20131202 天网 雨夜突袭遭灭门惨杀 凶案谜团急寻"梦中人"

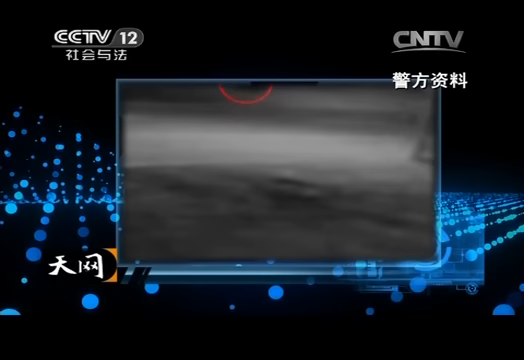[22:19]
如果正如赵辉推断外面中的人所使用的交通工具是一辆摩托车那么他为什么要在漆黑的夜间关掉车灯呢赵辉继续观看监控录像大约七分钟后同样是一辆没有开车灯的摩托车从案发地的西侧驶住在案发地斜对面停响
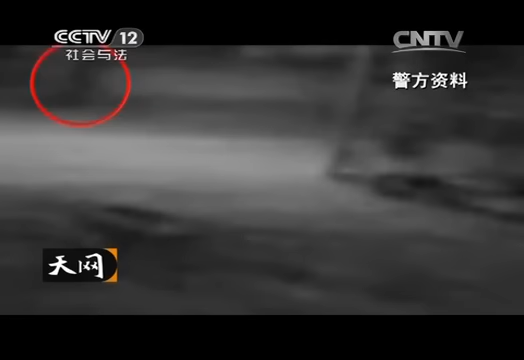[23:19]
并且停在了半小时前停车的地方十几秒钟后车灯亮了